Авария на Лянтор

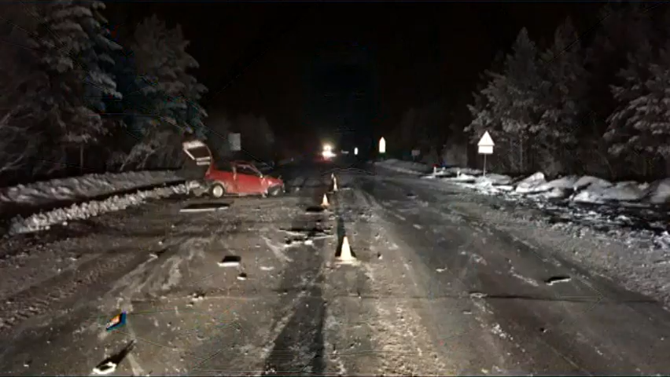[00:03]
Вчера вечером на 34-м километре автодороги Сургут-Лентор водитель автомобиля АК, двигаясь со стороны Сургута, выехал на полосу встречного движения, где столкнулся с автобусом Ford Transit. В результате ДТП 60-летний водитель АКИ скончался на месте аварии.